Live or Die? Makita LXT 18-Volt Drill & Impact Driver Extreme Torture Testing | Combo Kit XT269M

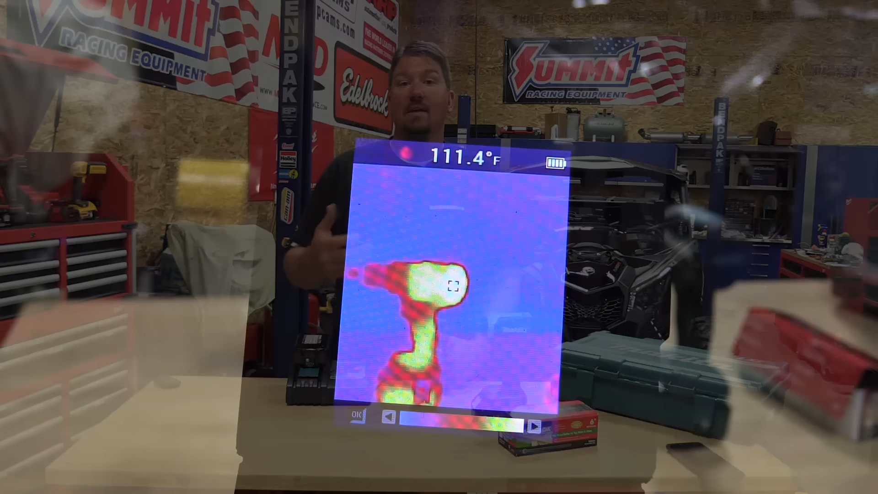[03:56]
On screen: spot 111.4°F
Got out the thermal imaging camera. We saw 114 degrees up around the top motor area in the back.
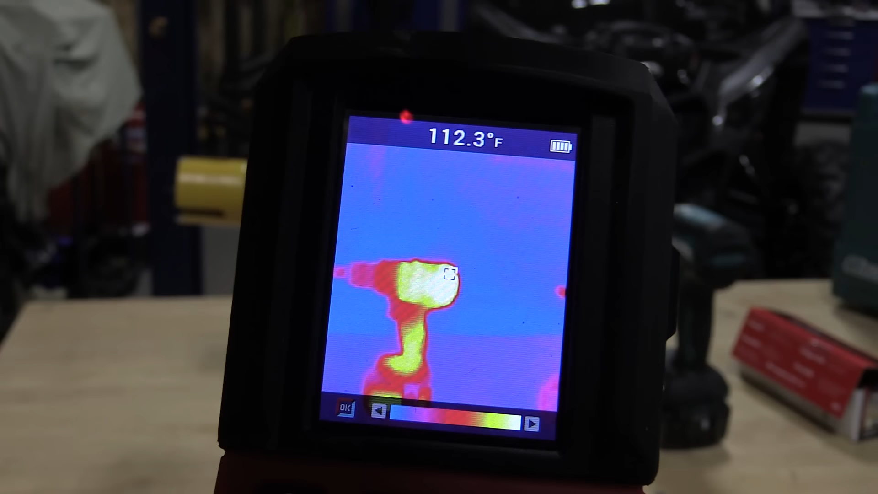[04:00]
On screen: spot 112.3°F
Kind of where we've seen a lot of other tools start to get a little bit finicky.
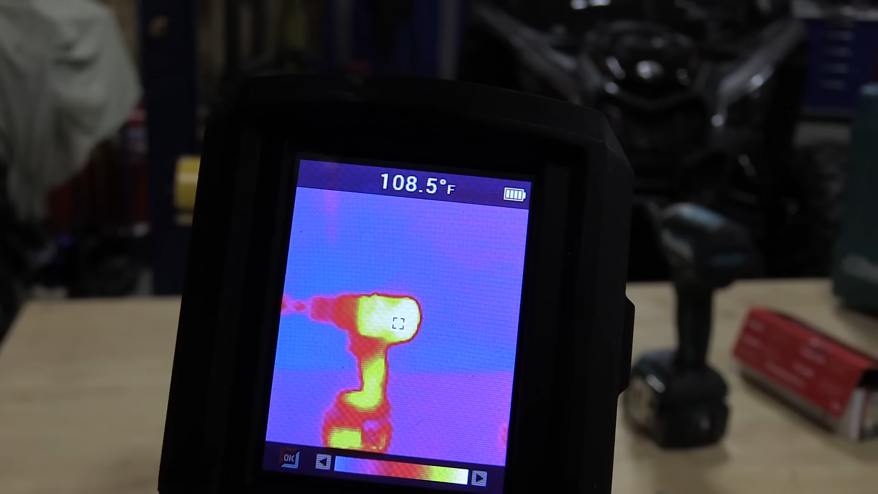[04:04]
On screen: spot 108.5°F
But then the cool part, when you went down into the handle and around the battery, you could see the actual battery cells inside the case.
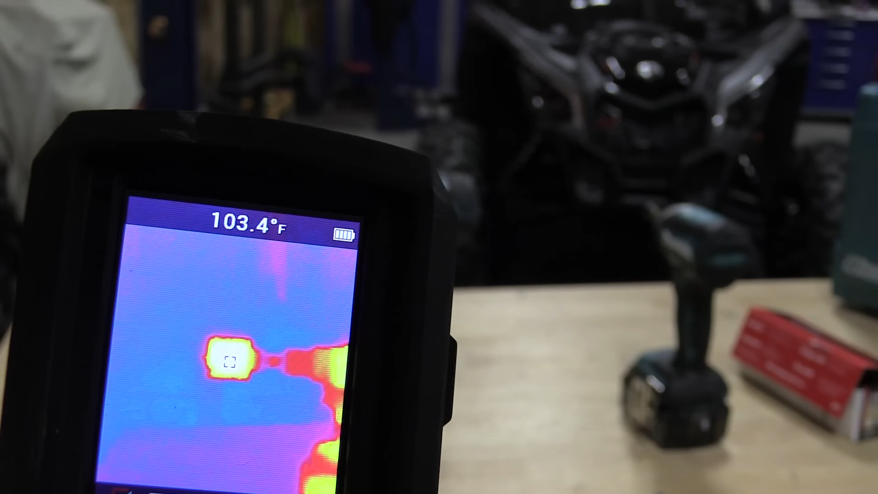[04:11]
On screen: spot 103.4°F
They were warm.
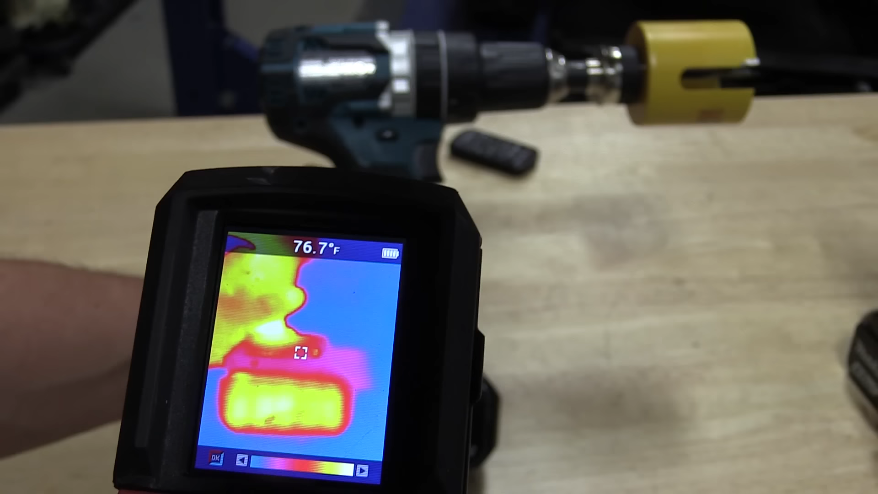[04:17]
On screen: spot 76.7°F
It was saying around 97 degrees, but I'm sure inside there they were quite a bit warmer. So performance wise on the drill,